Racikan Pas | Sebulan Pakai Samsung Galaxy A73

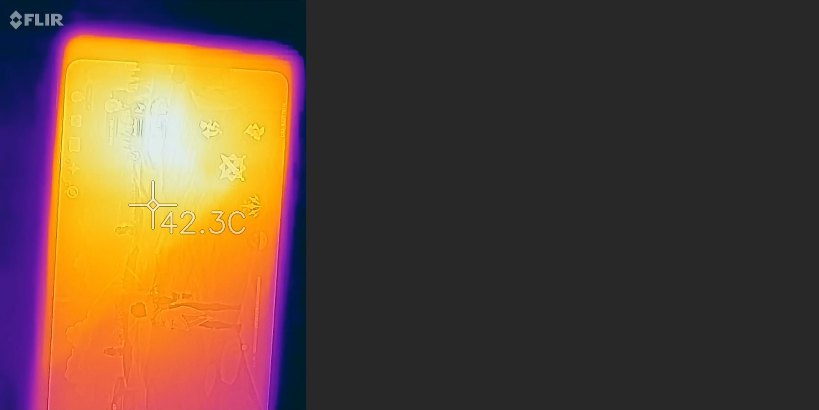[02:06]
On screen: spot 42.3°C
di permukaan layarnya dia ada di kisaran 40 derajat Celcius, kalau untuk belakangnya 45 derajat Celcius.
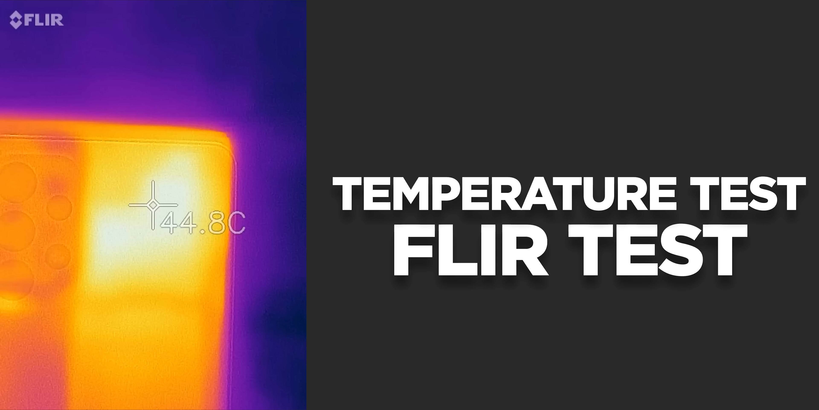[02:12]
On screen: spot 44.8°C
Emang kalau dibilang dingin-dingin amat? Nggak. Masih anget. Tapi dengan durasi game selama itu, yang ketika saya nyobain HP flagship itu biasanya trotol sampai di bawah 30 fps, ini enggak loh ya.